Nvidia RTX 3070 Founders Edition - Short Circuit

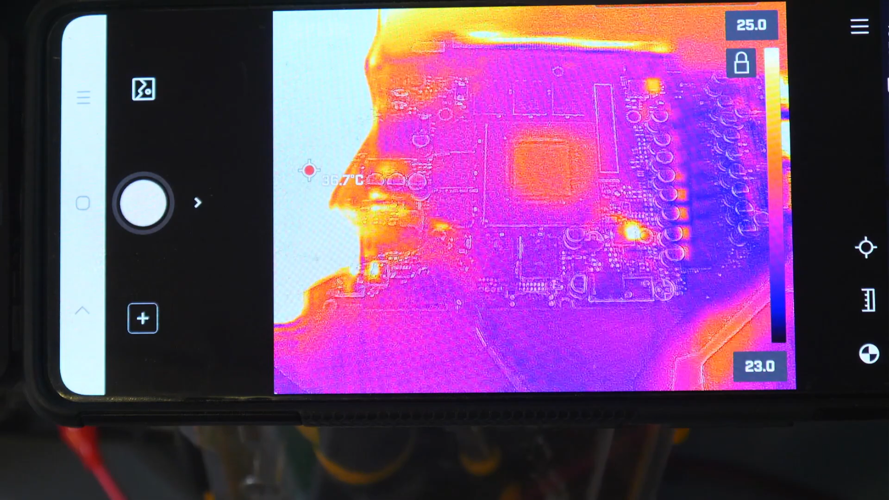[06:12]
i don't want to chance any more than this because this is directly coupled to the core so we're trying a bit more voltage now and we can see that core is warming up so we know the voltage is going to the core but we cannot see any power stages getting hot you can only see a few reflections on the board and nothing is getting warm all right so we're removing the voltage now
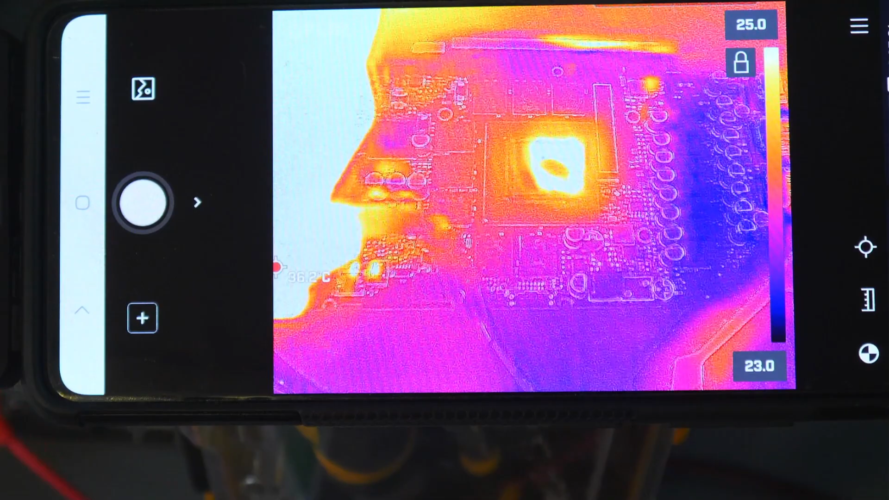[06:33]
so we're going to work this a little differently
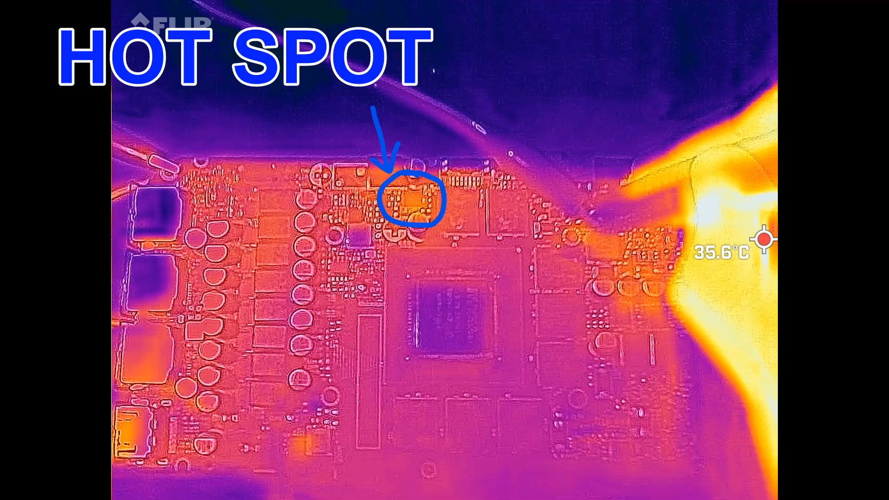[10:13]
On screen: spot 35.6°C
so according to our thermal camera now this phase on top